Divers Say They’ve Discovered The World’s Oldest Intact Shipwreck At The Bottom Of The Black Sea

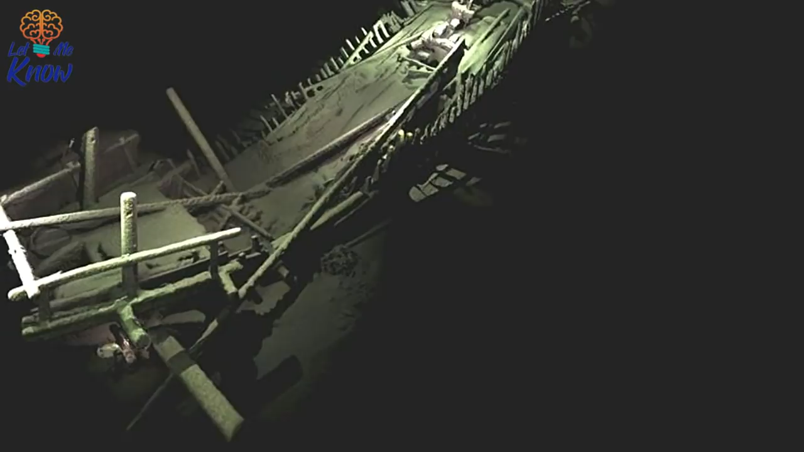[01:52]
Adams continued, We are now among the very best exponents of this practice mythology and certainly no one has achieved models of this completeness on shipwrecks at these depths.
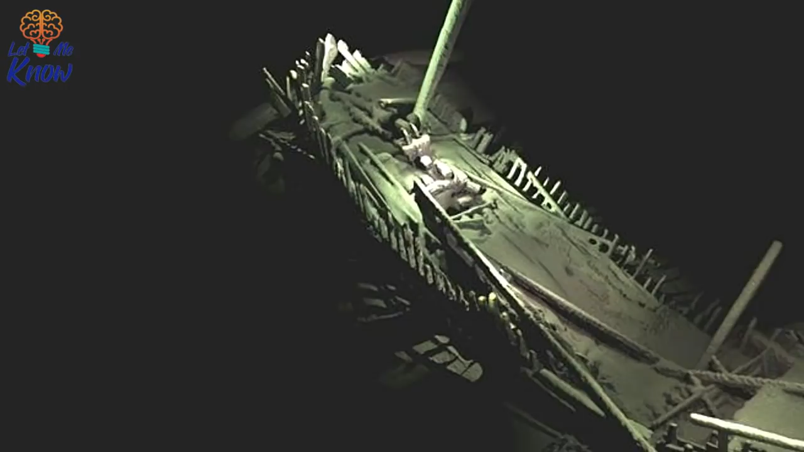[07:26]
lying in over 2 km of water is something I would never have believed possible.